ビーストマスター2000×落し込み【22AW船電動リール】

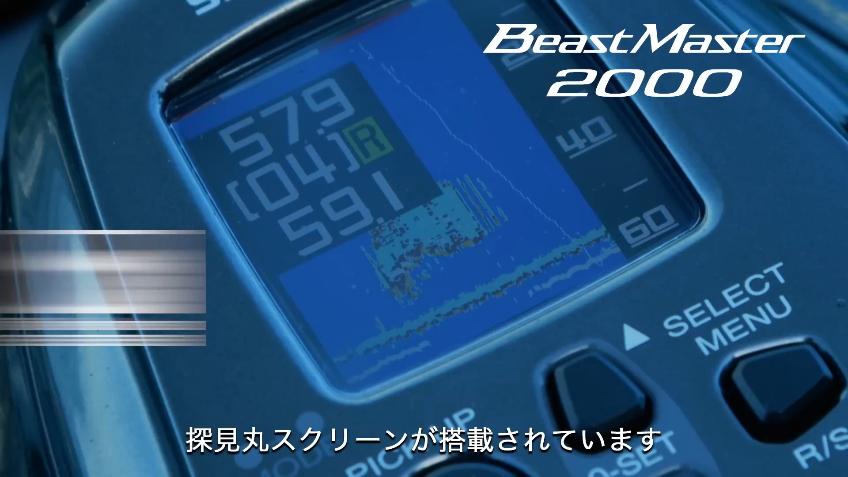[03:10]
探検丸が手元で見られる探検丸スクリーンが搭載されていますイワシの動き海底の形状を把握し